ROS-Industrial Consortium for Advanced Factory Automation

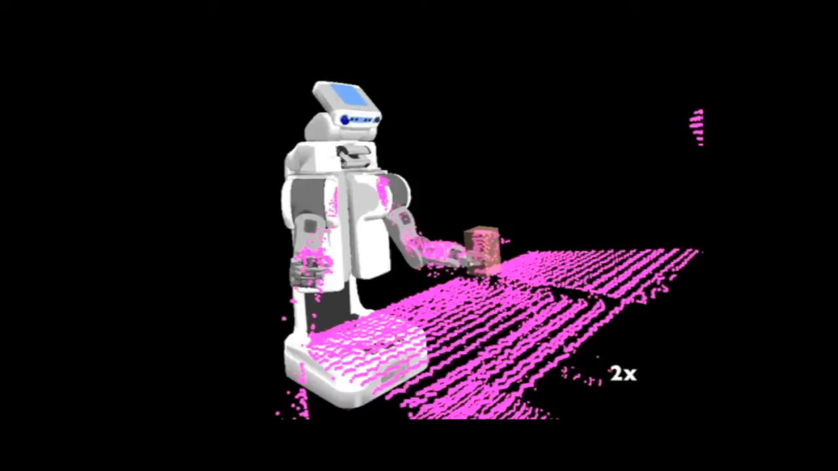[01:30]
This includes cameras, which provide image data, 3D sensors, which provide 3D range data.
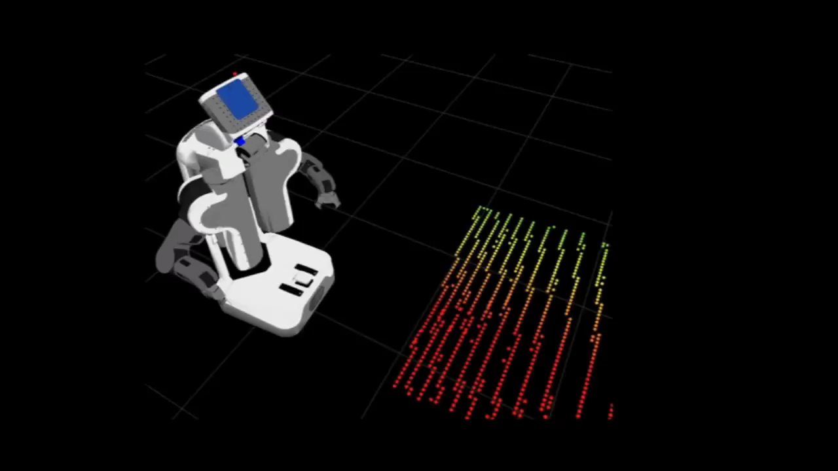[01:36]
It also has the ability to do advanced path planning for industrial manipulators, including collision avoidance with the environment.